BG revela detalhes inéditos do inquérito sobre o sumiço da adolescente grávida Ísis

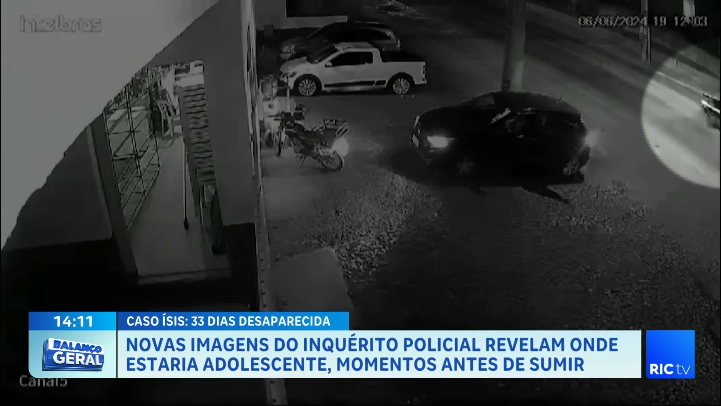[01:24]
Quase uma hora depois, a volta. A polícia acredita que neste intervalo de tempo houve o encontro.
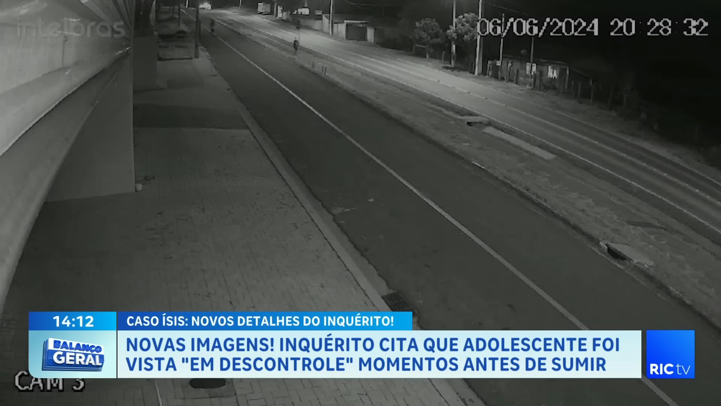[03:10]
Caetano Mendes é um distrito da cidade de Itibagi. Fica distante cerca de 60 quilômetros do centro. Foi aqui que esta cena foi gravada, no dia do desaparecimento de Isis. Por volta das 8h30 daquela noite, ou seja, menos de uma hora do encontro entre os dois. No alto da tela é uma mulher que aparece caminhando rapidinho pela avenida. Uma imagem de longe, rápida.